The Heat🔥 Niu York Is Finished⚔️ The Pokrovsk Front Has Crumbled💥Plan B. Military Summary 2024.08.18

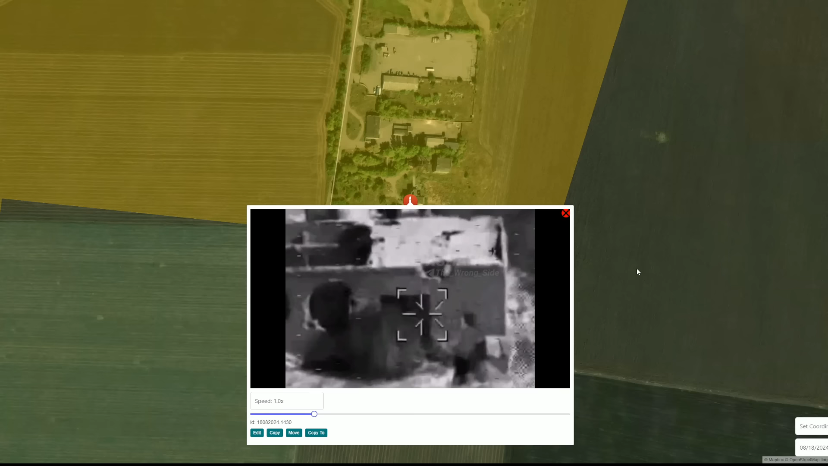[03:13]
and as a result of attack, another temporary point and a temporary position of armed forces of Ukraine was destroyed.